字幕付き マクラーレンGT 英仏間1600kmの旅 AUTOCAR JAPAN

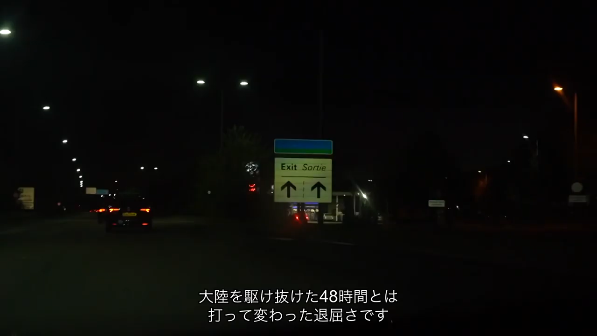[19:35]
to the continental glamour of the past 48 hours but in the murky stop start traffic we've still got